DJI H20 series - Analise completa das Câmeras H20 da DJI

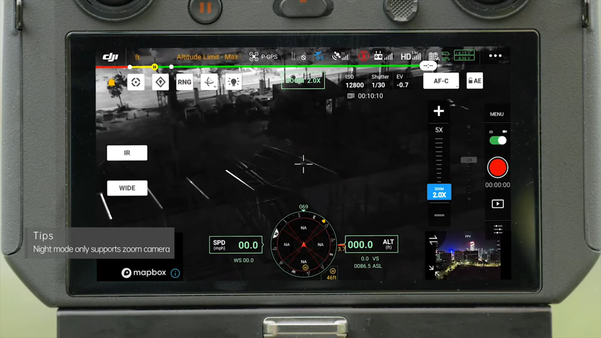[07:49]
por exemplo O sistema de infrared Então você consegue utilizar Essa abertura Com uma captação de iluminação muito maior Fazer com que imagens noturnas Mesmo que em preto e branco Você tenha uma definição Como se a imagem estivesse realmente de dia É igual o que a gente sempre fala aqui Ah,